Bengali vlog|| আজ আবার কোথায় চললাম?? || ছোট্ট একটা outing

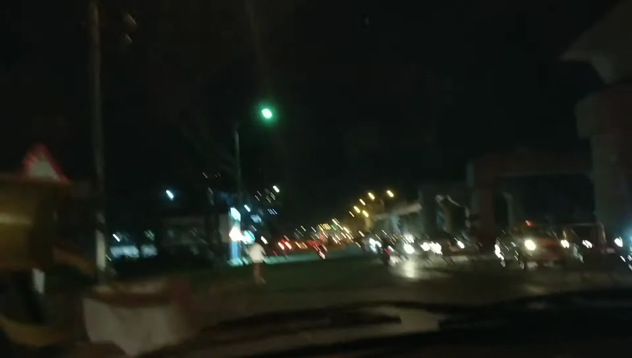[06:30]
ভিআইপি বাজারের কাছ থেকে ইউটার্ন নিয়ে নিলাম, তাহলে সল্ট লেকের ভেতর দিয়ে, রাজারহাটের ভেতর দিয়ে সল্ট লেক থেকে এসে চিংড়িঘাটায় পড়েছি।
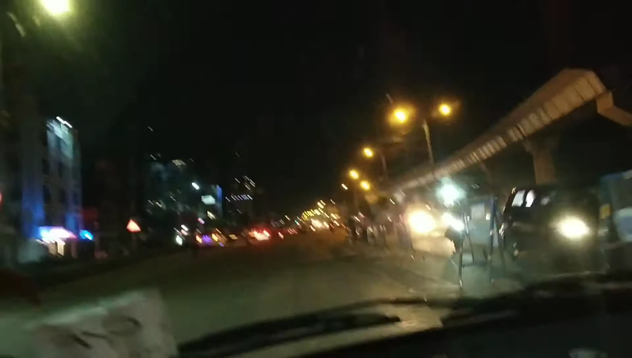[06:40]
ওখান থেকে সোজা খানিকটা এলাম, এসে ভিআইপি বাজারের এখান থেকে ইউটার্ন নিয়ে এবার আবার বাড়ির দিকে রওনা।
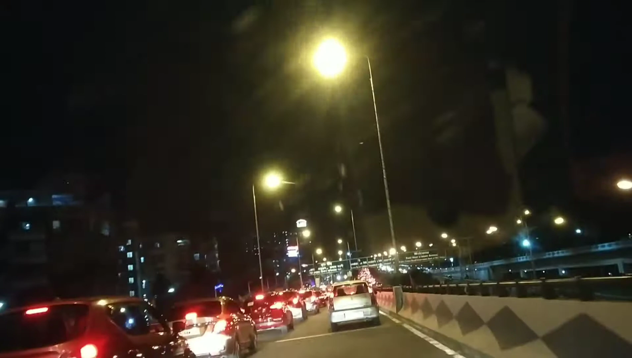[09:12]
সেই জ্যাম এখনো ছাড়তে বোধহয় 1 নম্বর অব্দি জ্যাম আছে, পুরো লাল লাল সবকটা গাড়ির পেছনে লাল আলো জ্বলছে।